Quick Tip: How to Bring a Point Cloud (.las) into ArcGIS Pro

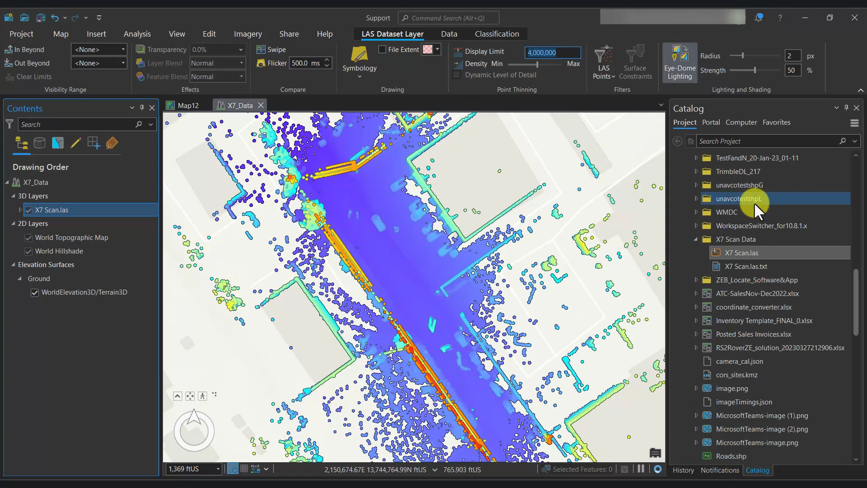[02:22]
And we could say, you know, we want to see everything. I know there's 23 million points roughly in this. So we can max that. Of course, that'll take more resources. And then, of course, we can change the density to display everything at max.
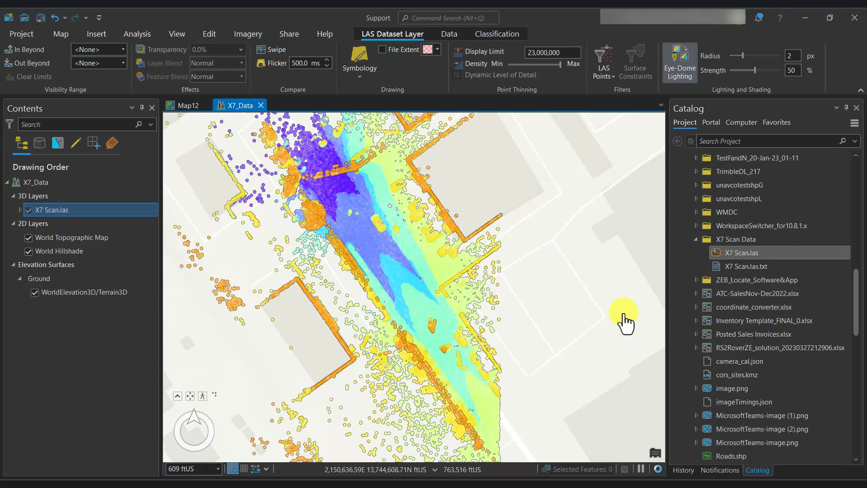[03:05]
But first, what we're going to do is we're going to go to the symbology and adjust that down because the point size is fairly big.
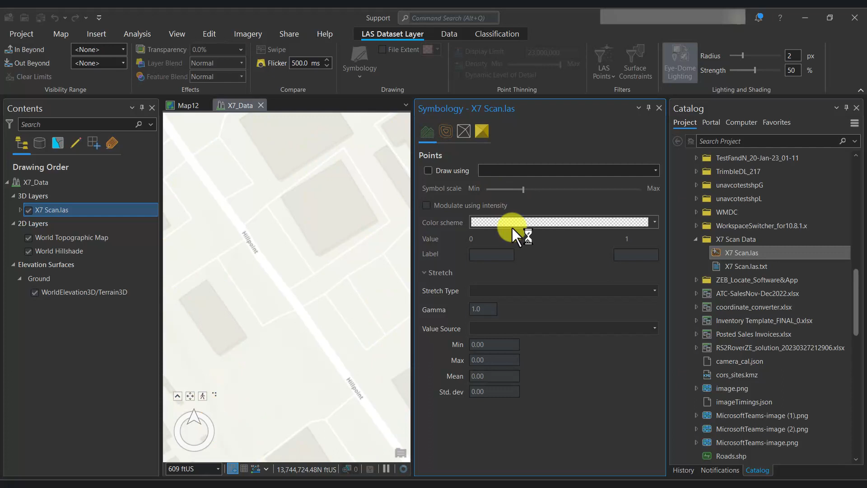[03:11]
So we'll go ahead and take care of that first. I also like to adjust to elevation classified versus elevation and set the number of classes perhaps to seven or something.
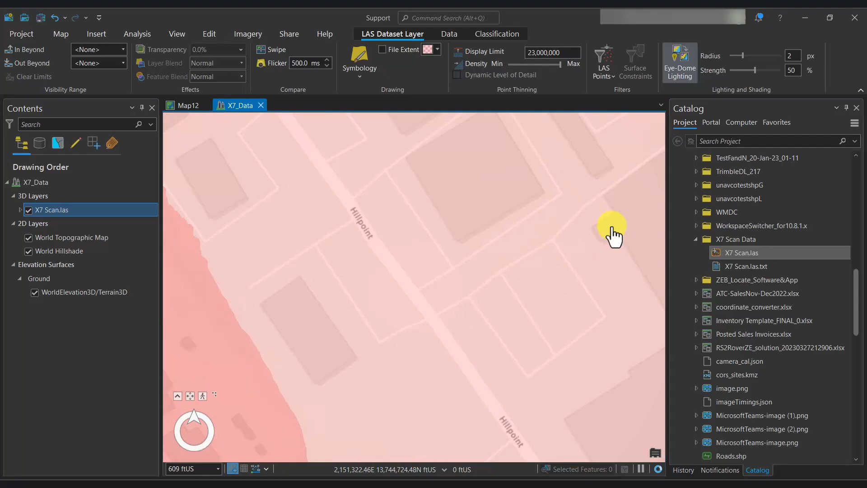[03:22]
And if we go over to the map view, it's the same way, right?
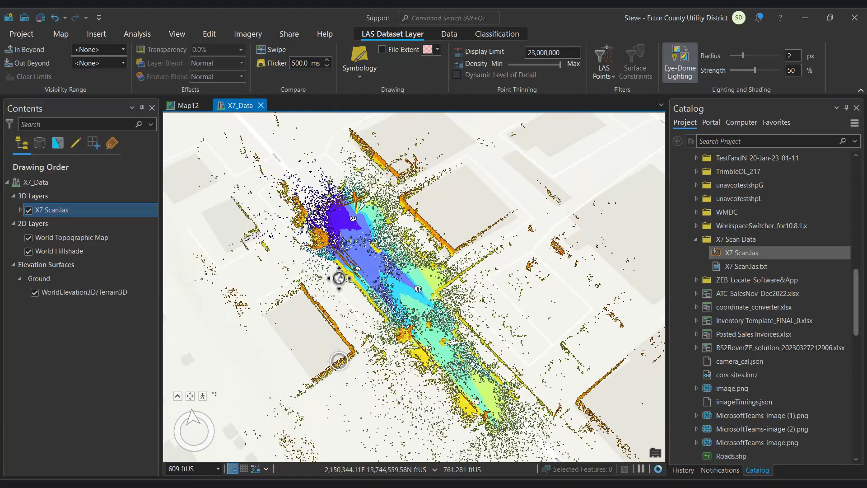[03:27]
But in the scene view, I can actually look at this in three dimensions, right? If we look at the properties of the layer, you'll see number of points, units, the extent, and, of course, the corresponding spatial reference, which the data frame has adopted. Let's go ahead and set intensity as our symbology. So we'll go into the symbology, you know, from elevation to intensity.
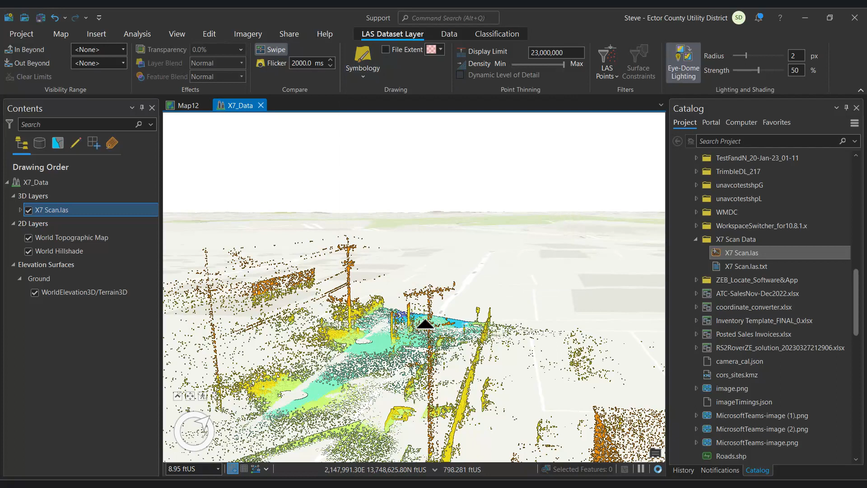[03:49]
So if you have intensity, we could actually do it that way. So you can display intensity.